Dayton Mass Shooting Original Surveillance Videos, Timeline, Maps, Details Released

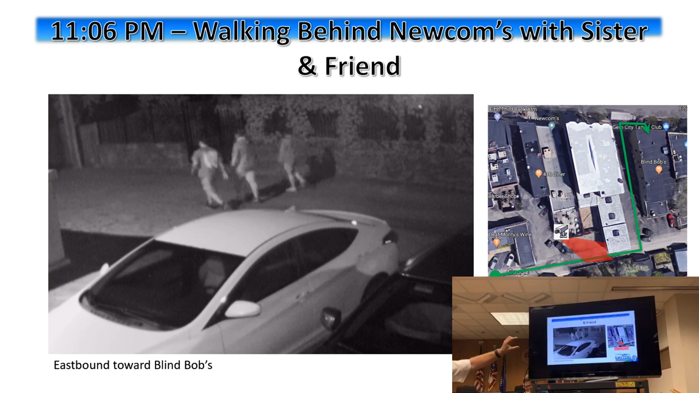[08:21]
The next slide is going to be behind the Newcombs parking lot or Newcombs in the alley. This is from their video. The video is very clear. You'll see that in a minute. This shows the three of them together. Please note the individual on the left is the shooter. Uh,
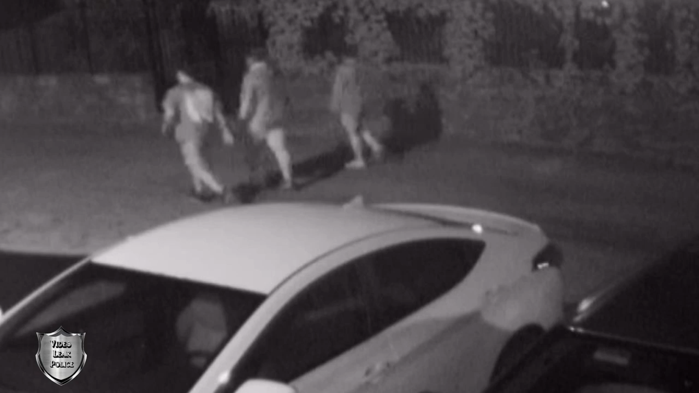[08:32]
he was wearing a shirt for most of the evening that has that very distinctive decal on the back that made it possible
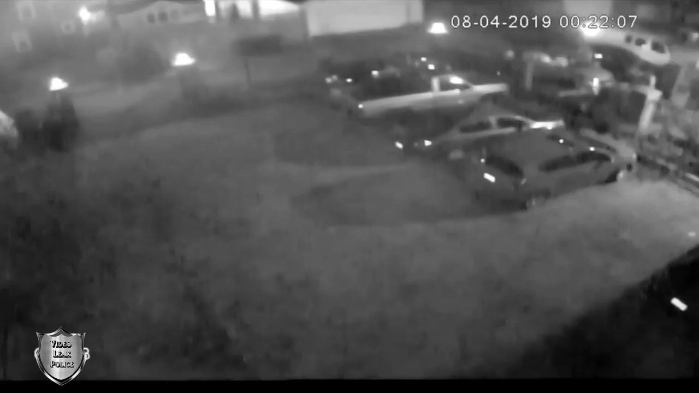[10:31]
The shooter is now walking in the alley. You can barely see it. It's very grainy. He's walking eastbound. He's walking back towards the car at this point. And then this is behind Newcombs. Very clear video. When he comes across, he's still walking eastbound. You'll note that he's still wearing a t-shirt. He's still in shorts. There's no backpack. It's 1245 right now.
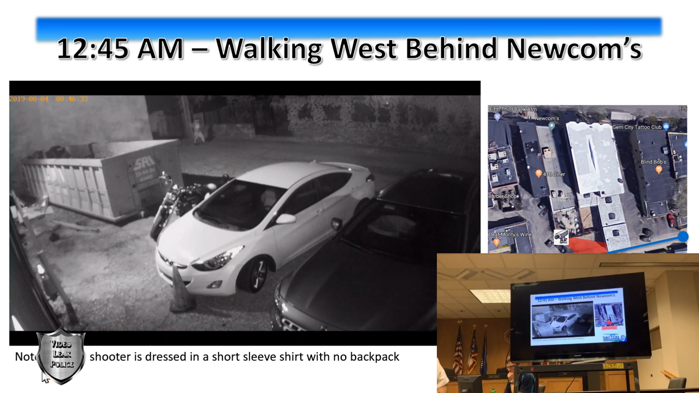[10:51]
Um, we know that at this point, uh, he's heading back to the car. We catch him in the alley. This is from the record store on fifth street.
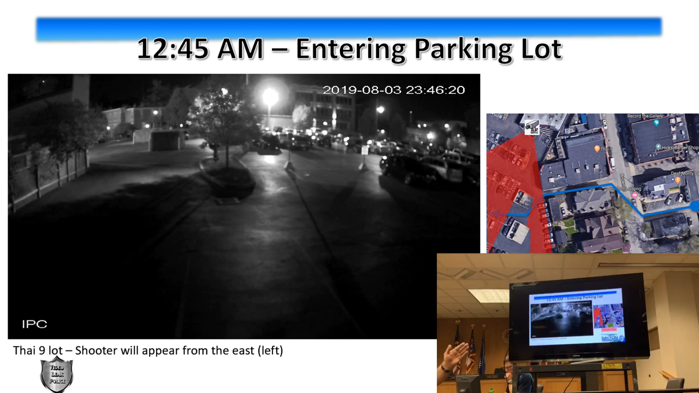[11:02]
You're going to see him coming from the left to the right. So then we're going to switch over to the private residence, uh, camera. That's the one you saw on the very beginning.
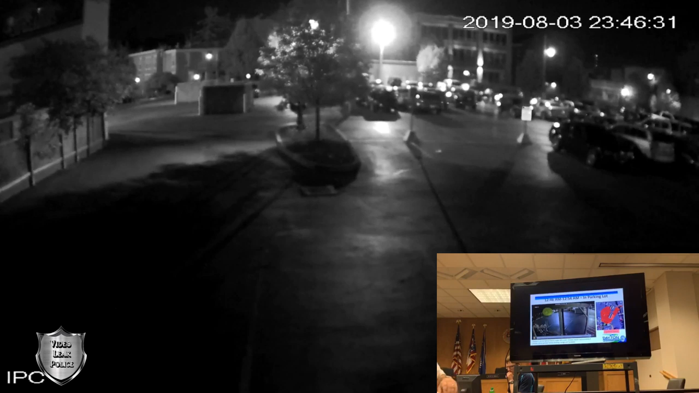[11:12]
He's behind the car. If you were on a high resolution screen, you can see through this branch that there's movement.
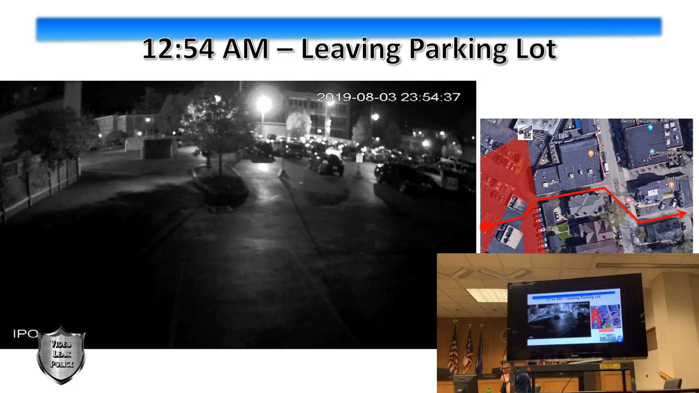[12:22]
He's coming out from the dumpsters of the building and he's going, the thumbnail shows the path that he's going. And you can go to the next slide. So this is the video that's right behind Newcomb's. He's going to come from screen rights because now he's traveling eastbound and you'll see that he has the backpack and he's in long sleeves and the backpack is weighted down. It's not empty.
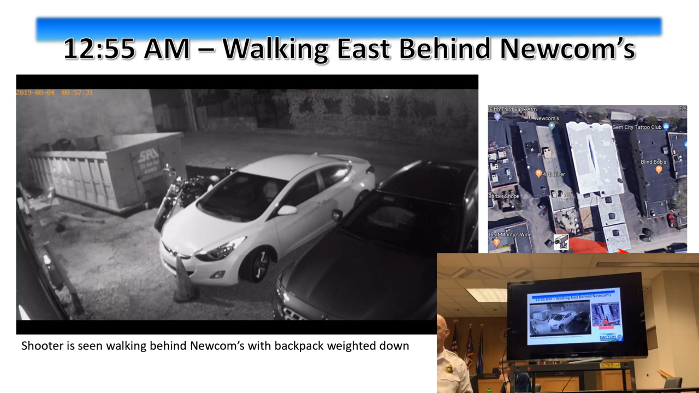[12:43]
So this is a key point here because pause for a second, Matt. Thank you. On the thumbnail, you'll see that this camera view goes to the corner, which is this corner of this building.
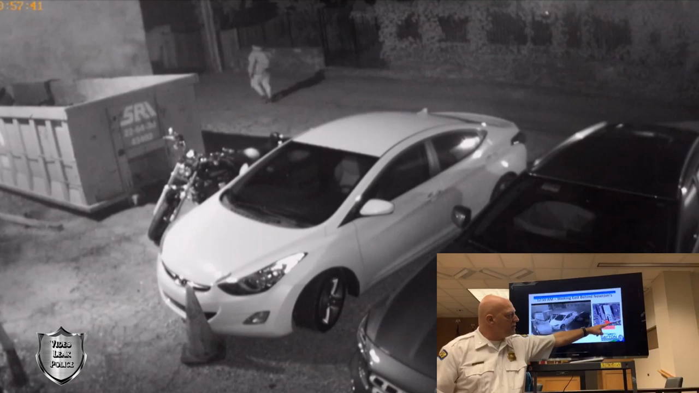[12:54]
At this point, we lost him for about nine minutes. We couldn't find him anywhere on the following video. Go to the next screen. So this is a viewpoint from Harp Mercantile, which should pick up.
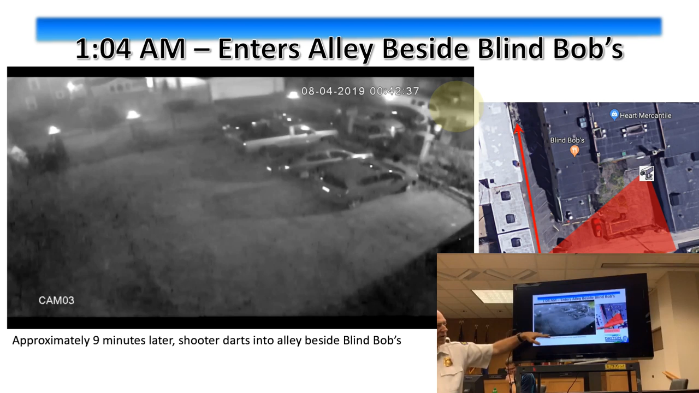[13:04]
You'll notice right here, the opposite corner of that building. And we, and you saw when he walked, we saw the image of him walking across the first time. We never could see him coming this way. Uh, the guys finally picked it up. Watch where we've highlighted the screen here.
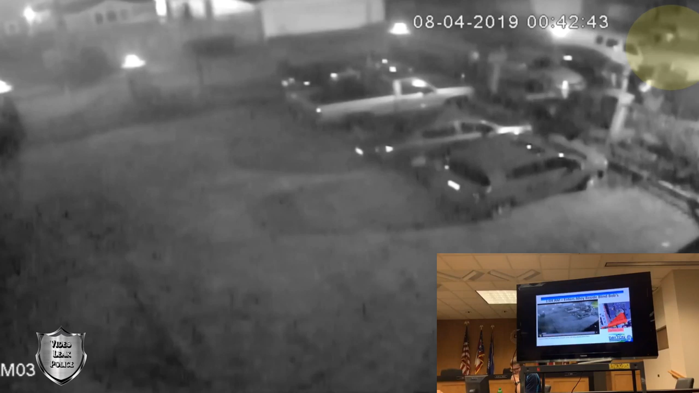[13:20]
We'll probably have to play this portion twice. Uh, but when you play it, you're going to see him dart around the corner. And there it is. Pause it. Go back and play it one more time. I'll play it one more time for those of you who couldn't see it.
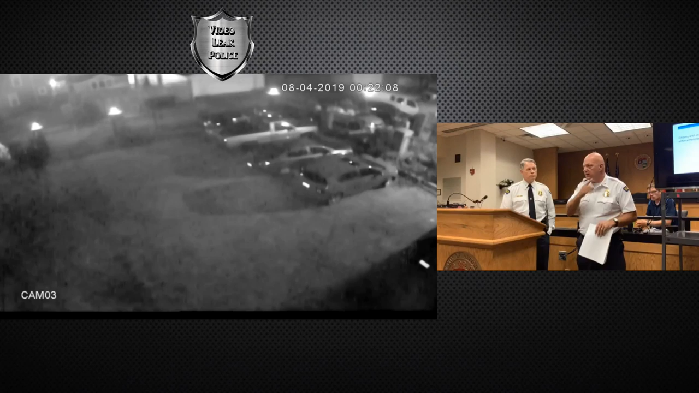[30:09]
and that's one is the when he's at the car with the branch in the way, and then you're talking about behind Newcomb's. There were people in the alley, in the parking lot behind Newcomb's, Blind Bob's. There were some people back there.
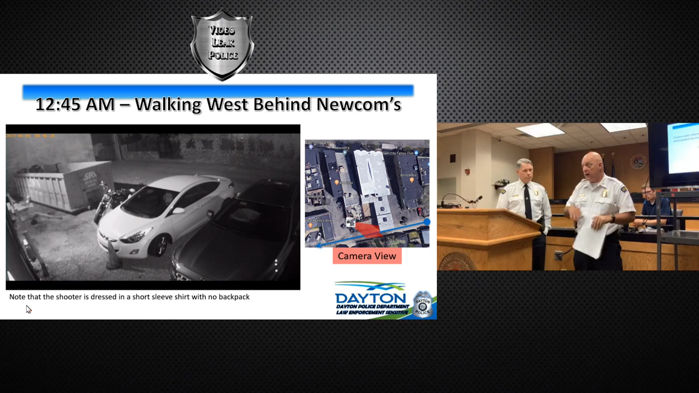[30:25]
There was nobody that went back to the area where, from either side.
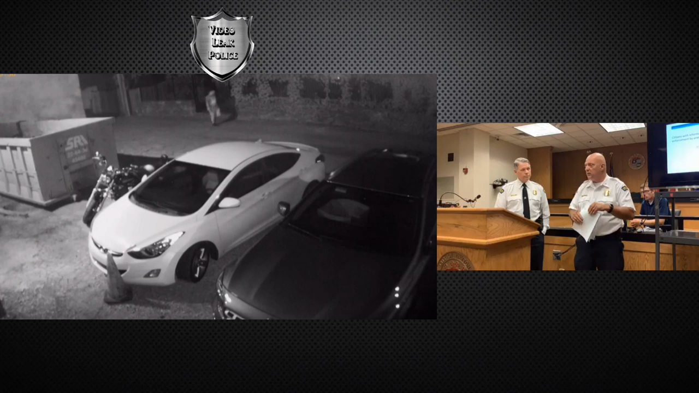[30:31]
We had video from the Newcomb side, and then we had the video from Hart Mercantile, actually. So nobody went back there. There were no vehicles that came into play during that point, so he appears to be back there alive.